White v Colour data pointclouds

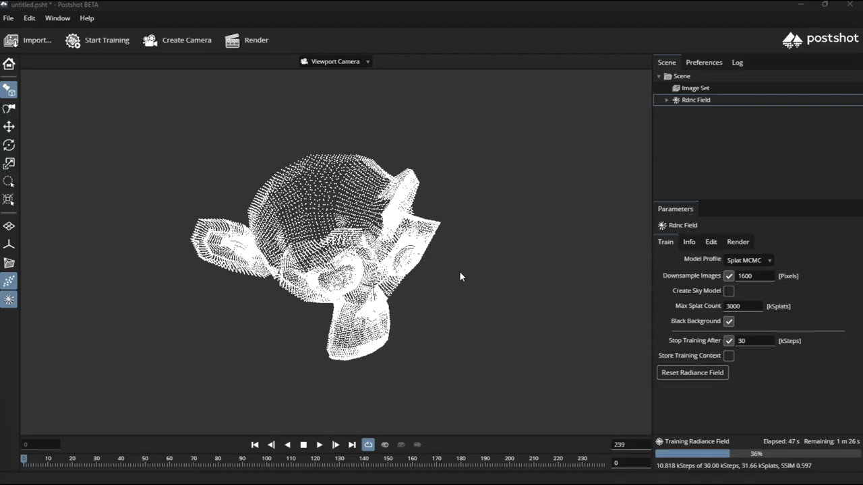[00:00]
Hi okay this is just to do a demo test just to look at the theory of using a white point cloud as opposed to a colored point cloud.
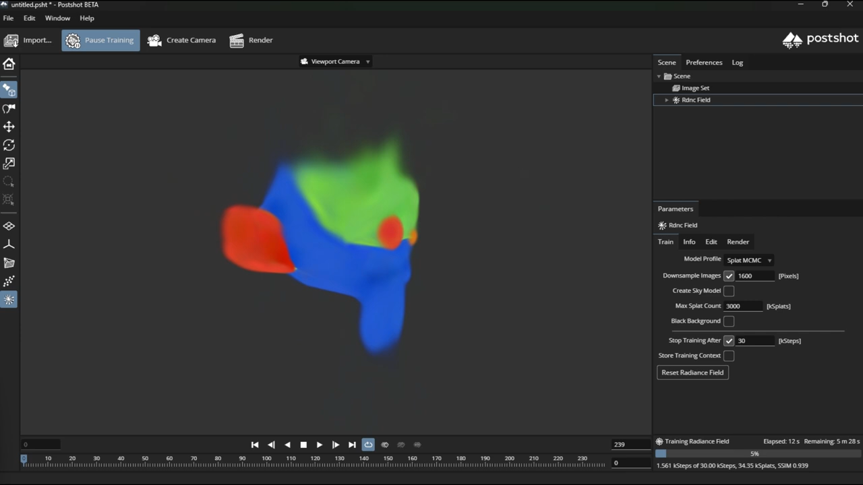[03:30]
kind of sticking to the surfaces and not freaking out